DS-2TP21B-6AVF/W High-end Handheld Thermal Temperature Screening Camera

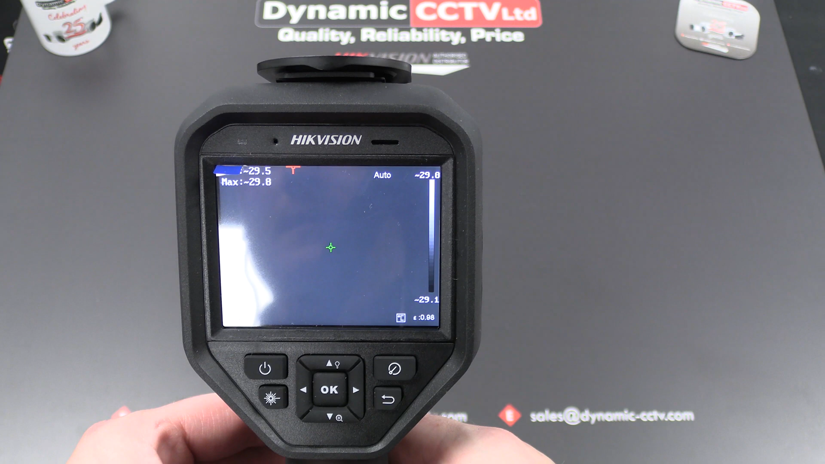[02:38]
So we've got some obviously some icons on the screen it's measuring a center and a max temperature in the top left hand corner this is the center point
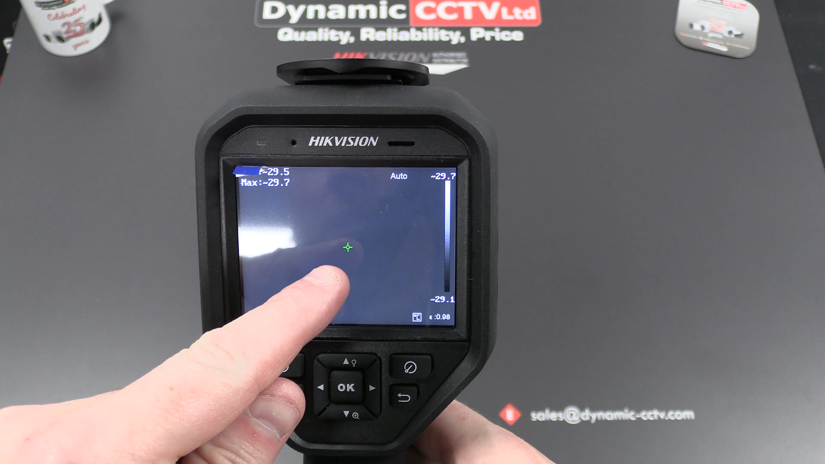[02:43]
here it's also got a hot spot which is measuring the top left hand corner at the moment at
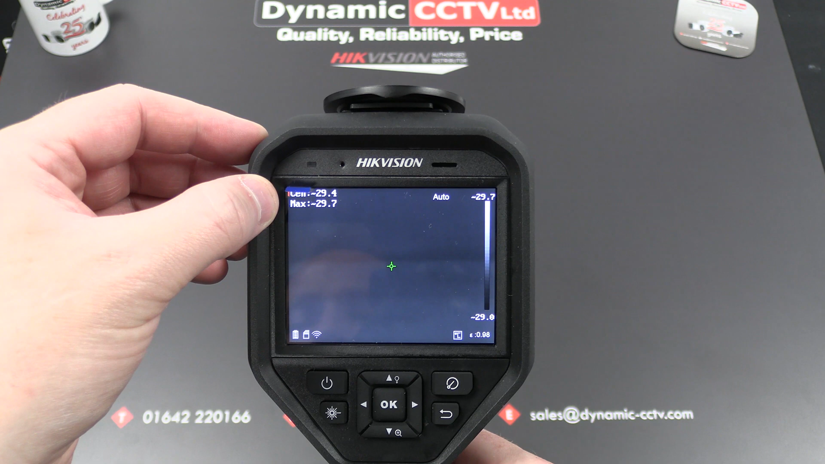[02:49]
29.7 degrees fluctuating across the bottom we've got wi-fi sd card
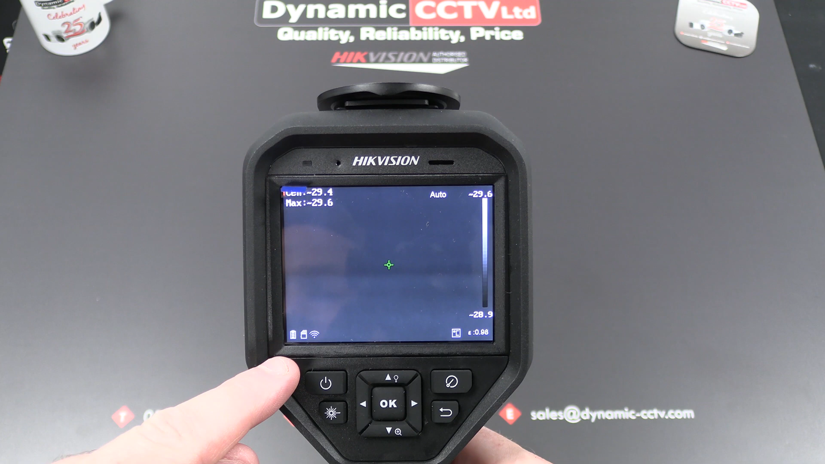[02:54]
and also battery status as quell across the bottom so I'm just going to press the menu button shows some
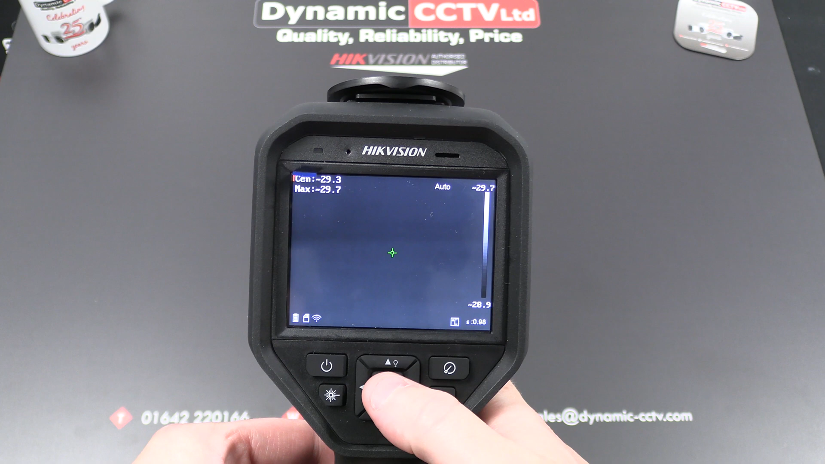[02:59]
icons across the bottom which I can go across one after the other so the range setting allows you to set the temperature reading
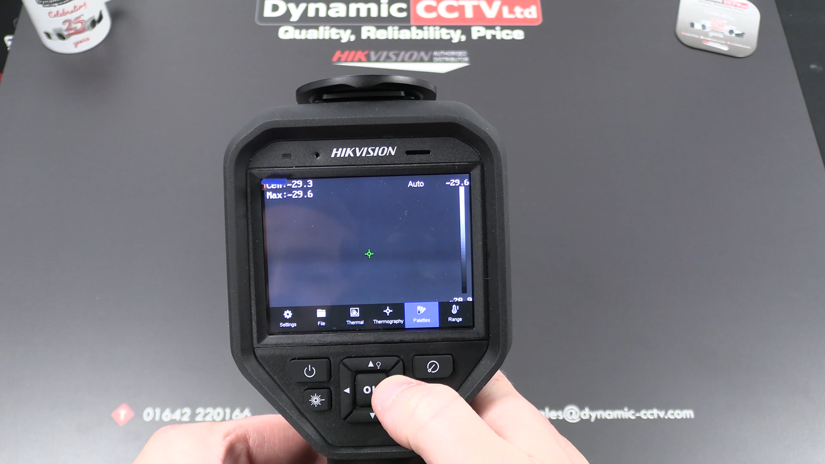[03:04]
range and also the minimum maximum reading temperature as well. Personally I would recommend that you leave that on auto out the box it's set up already for temperature screening so you don't really
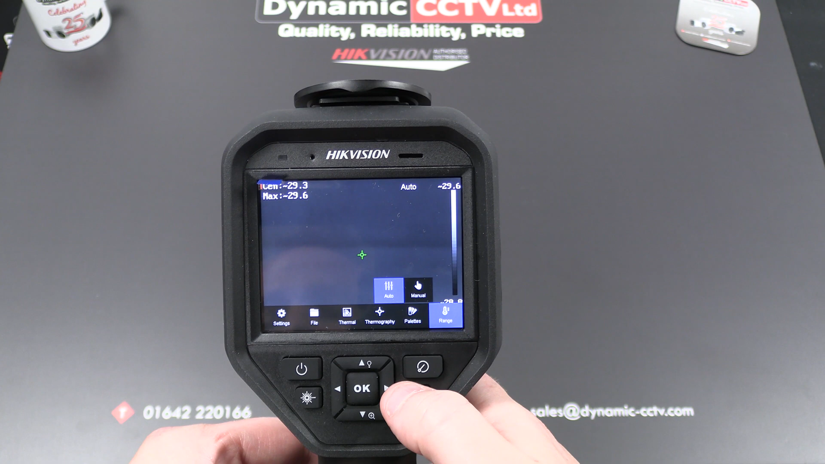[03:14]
need to mess around with those figures too much unless you had some specific use for the unit but the options are there for auto and manual.
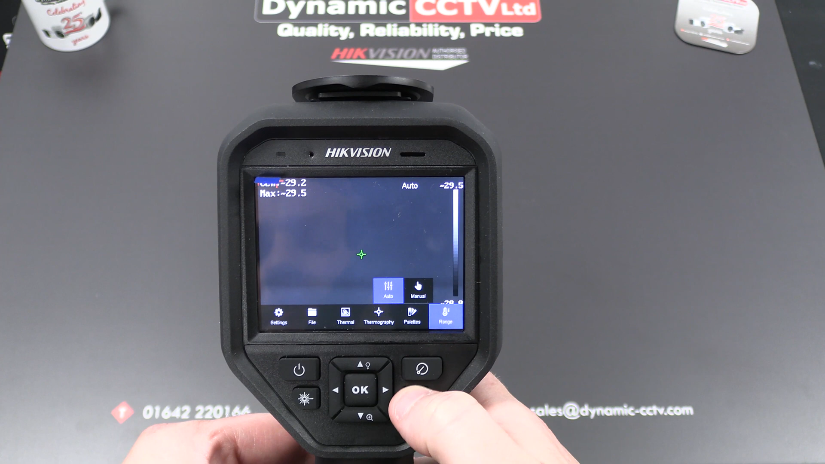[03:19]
We've got our pallets across the bottom all the usual favorites are there as we move across you can see them all one by one purely
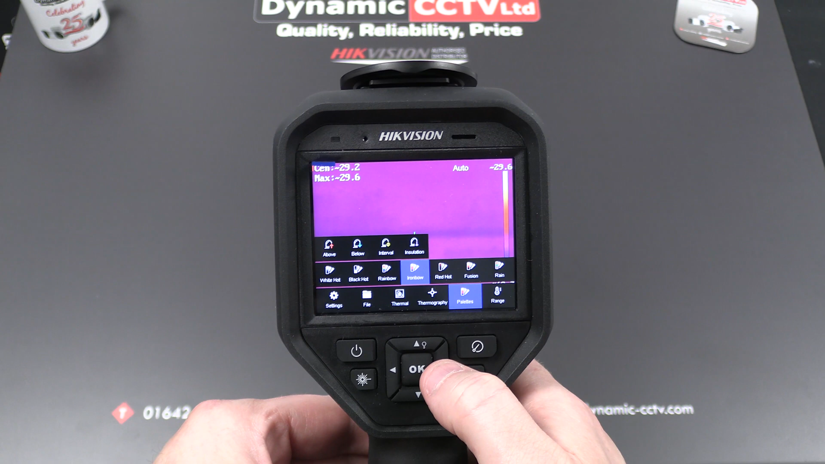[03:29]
personal preference in my opinion I still prefer the conventional white hot you
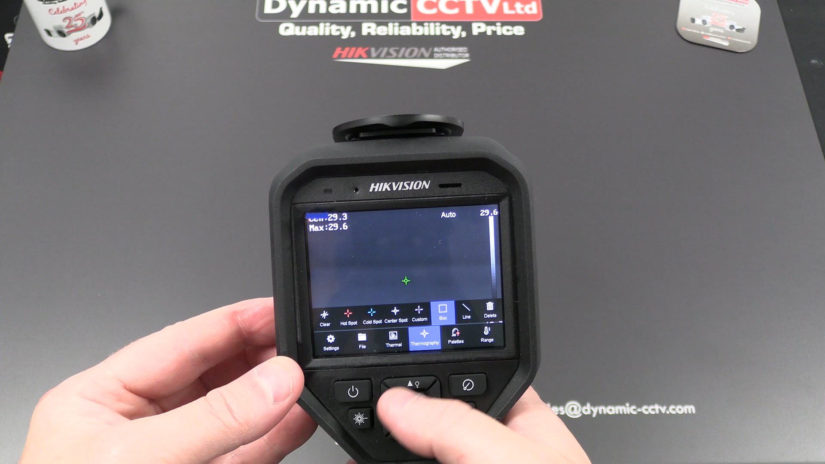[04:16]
you can set that up like so and pull your box to the desired size
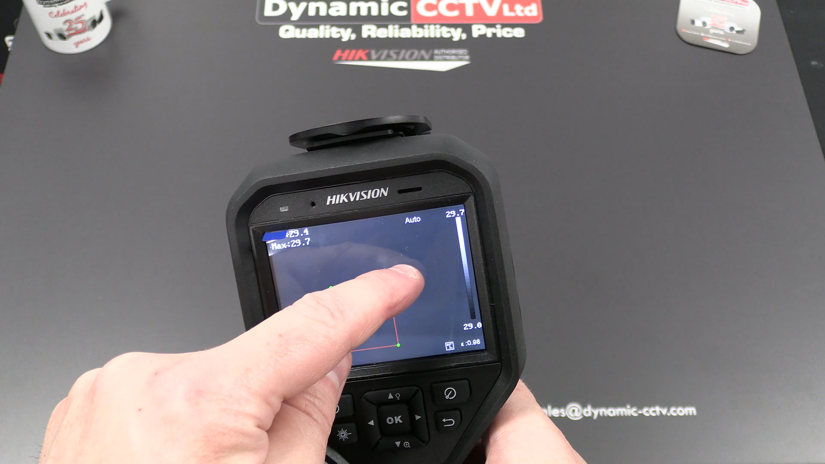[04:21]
there we are so then we can concentrate on the readings within just that box
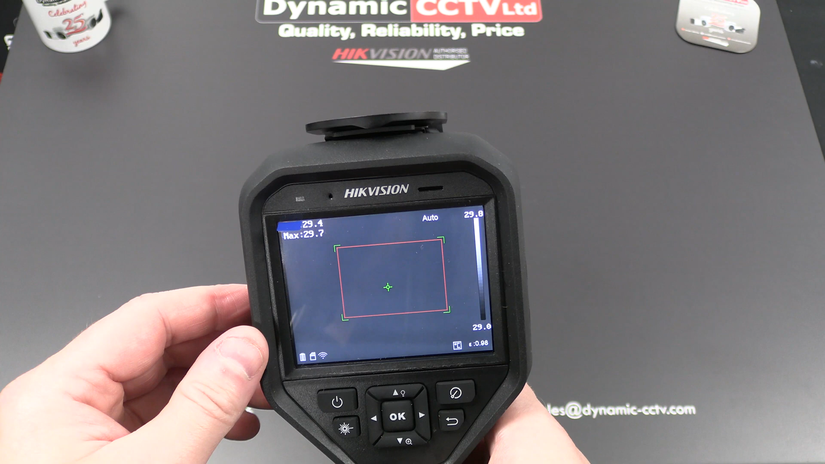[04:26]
if we remove the center spot
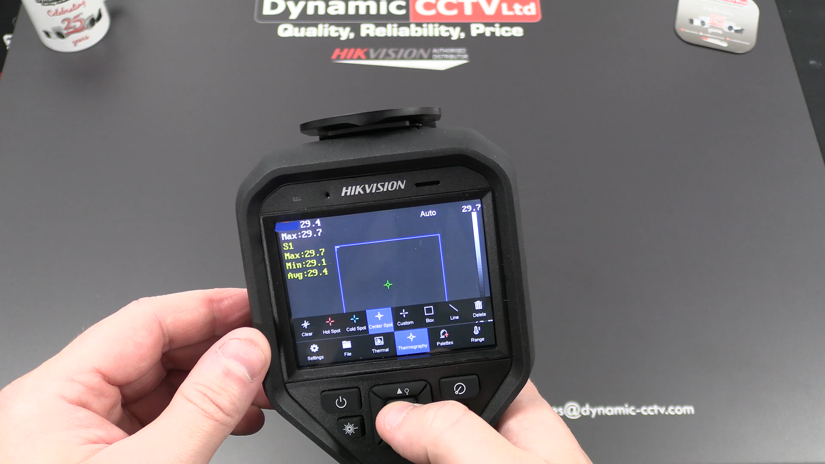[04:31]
and also the hot spot all we've got now is a maximum minimum average temperature with inside that box so if people walking past the camera it was on a tripod or they're walking up to it their head goes within within the
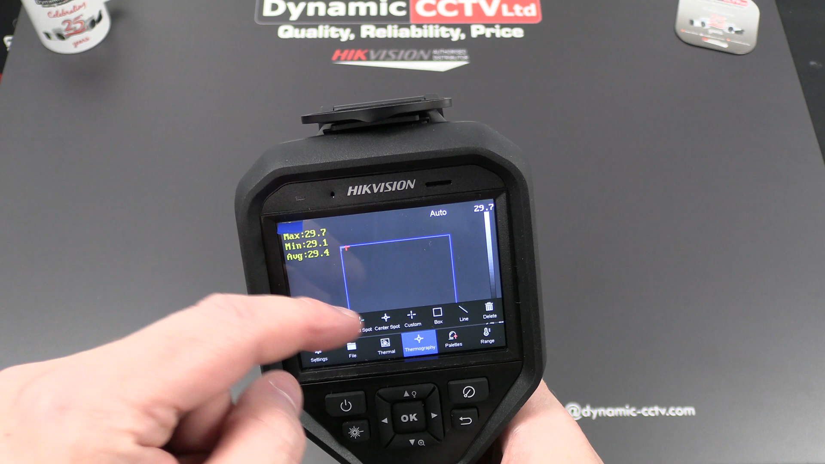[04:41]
box that's where the measurements are concentrated any temperature measurements outside the box are ignored
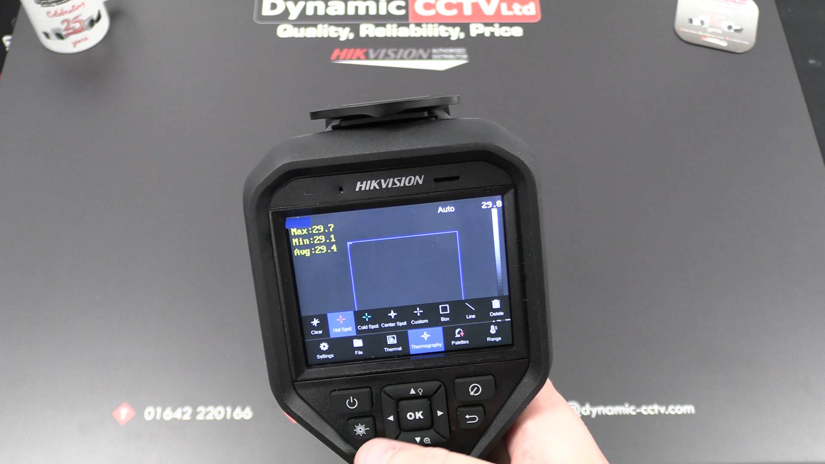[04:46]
so that presents any potential sort of nuisance measuring going on so we've got our thermal options there
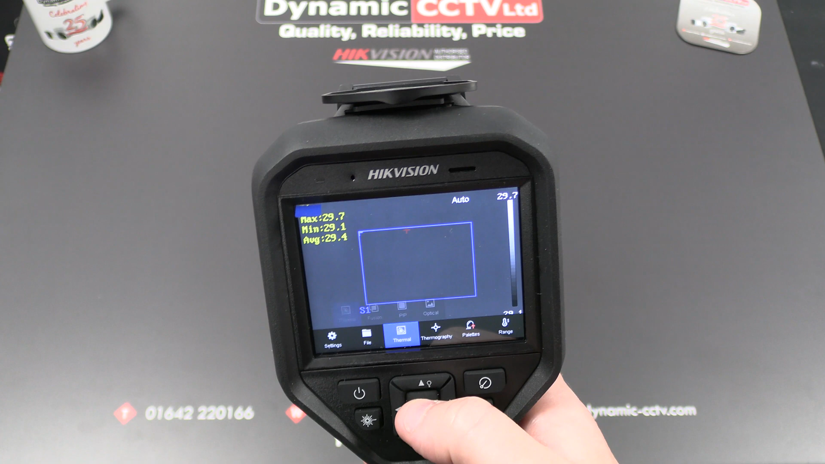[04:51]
this is a combination of our optical which we can see here our optical image sensor you can only
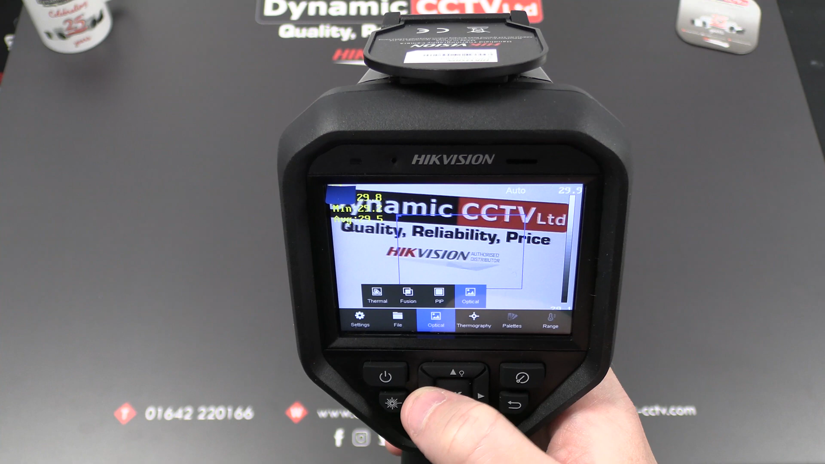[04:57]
stream one or the other but you do have a picture in picture and also a fusion setting which combines
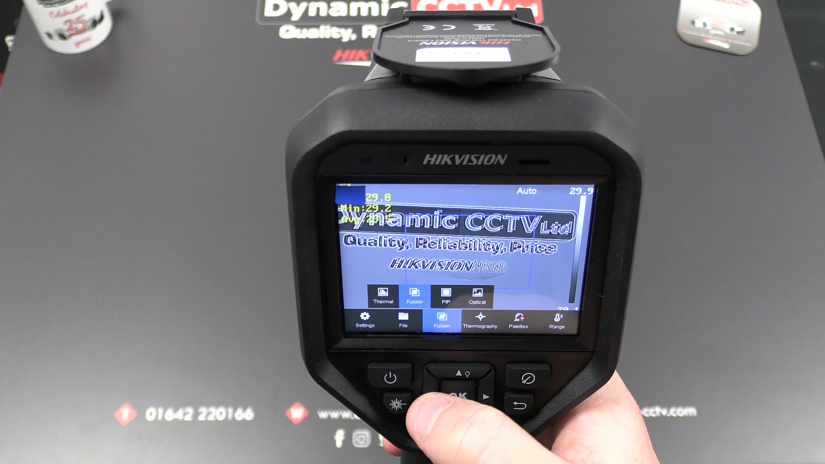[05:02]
the that's both the optical and the thermal and then we've got just our thermal sensor there
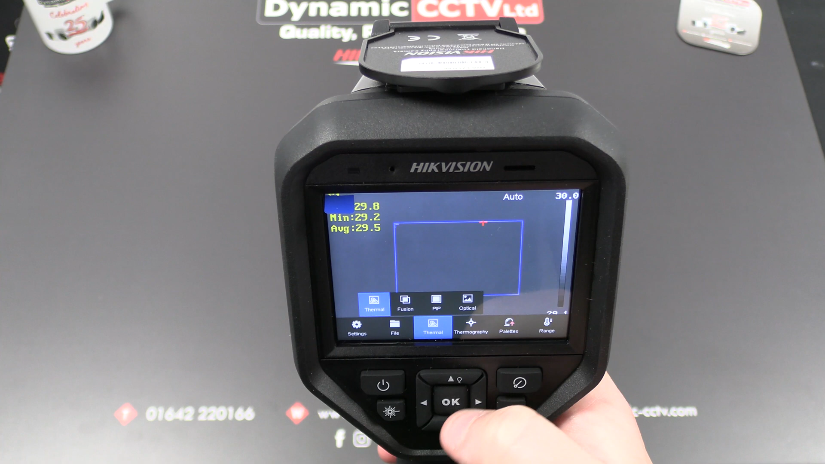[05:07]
as well so that's been entirely up to you how you use it file is where all our recorded files and images and video